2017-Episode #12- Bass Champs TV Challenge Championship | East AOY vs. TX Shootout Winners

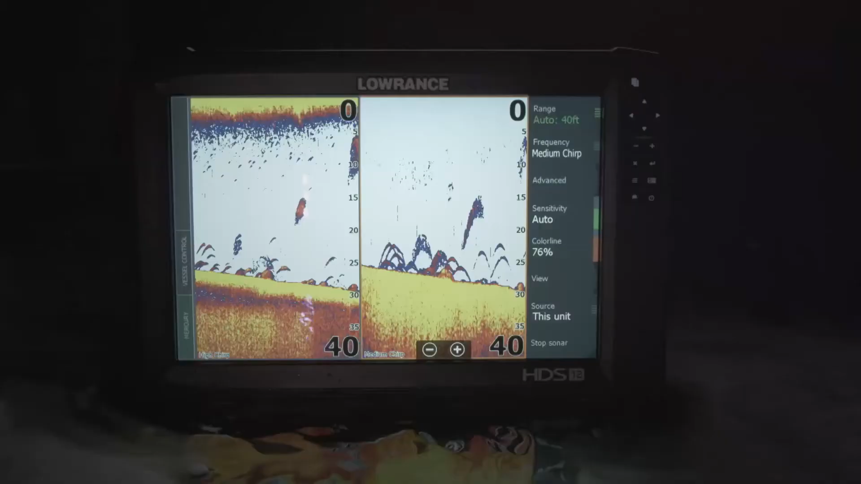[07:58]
See Structure Scan 3D, new live network sonar, and more mapping options,
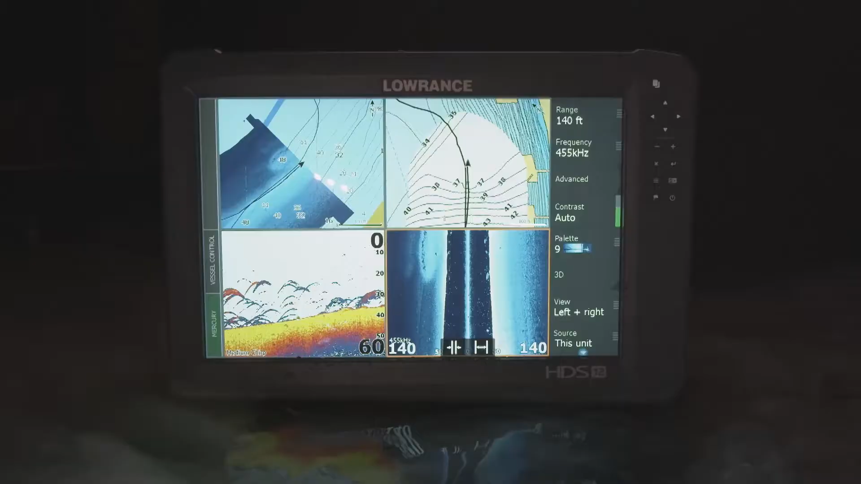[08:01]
all at the same time and faster than ever before.
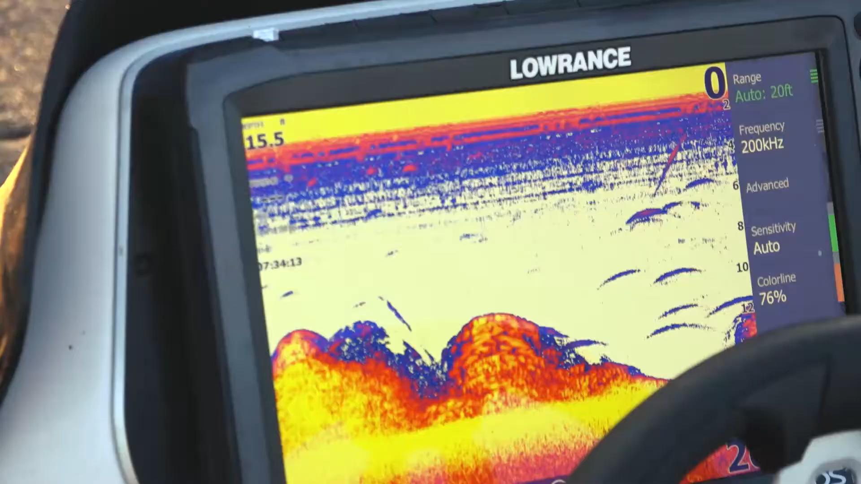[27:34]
BUT THE MATCH CHANGING MOMENT CAME WHEN THEY WERE IN ROUTE TO THEIR VERY FIRST SPOT OF THE DAY AND THEY SAW A RIDGE ON THEIR ELECTRONICS THAT WENT FROM 15 FEET DEEP UP TO 5 FEET AND QUICKLY DROPPED OFF AGAIN.